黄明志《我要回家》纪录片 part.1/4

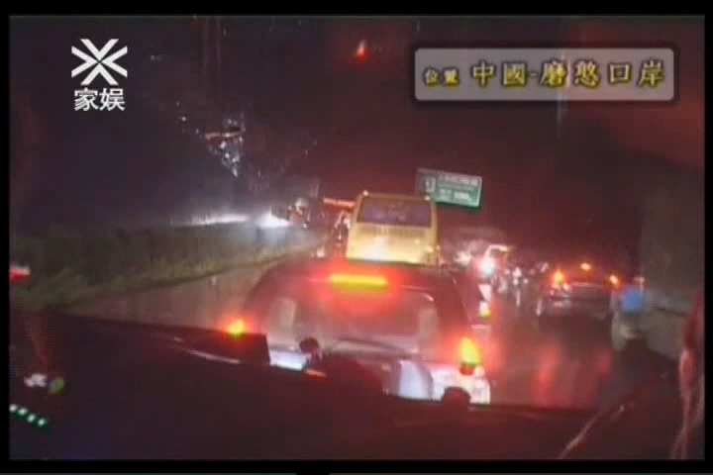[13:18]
了，几百辆车被堵在荒郊野外的路上，动弹不得。
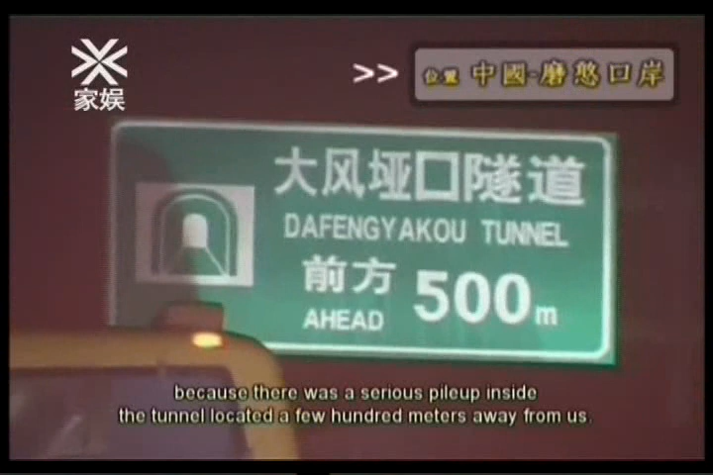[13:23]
原来前面几百米的隧道里面发生了严重的连环车祸。 现在堵了5个小时， 5个小时就这么5个小时就这样过了，打乱我们的行程， 真的很怕，怎么办？
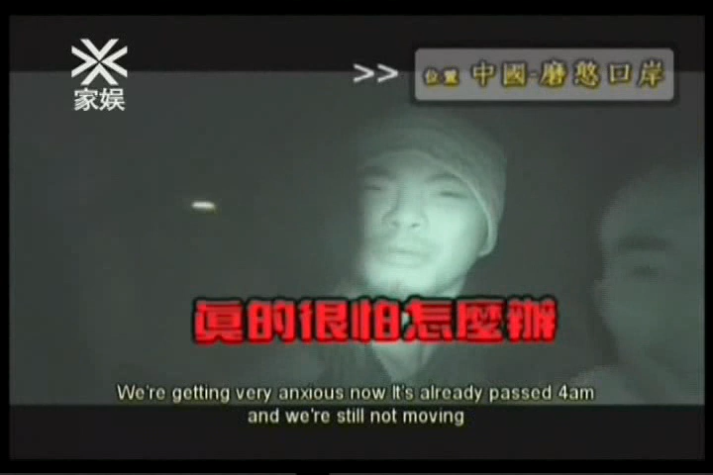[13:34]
现在已经半夜4点多了。 到了7个小时，我们已经开始焦躁不安了，阿斌也开始有了一些状况。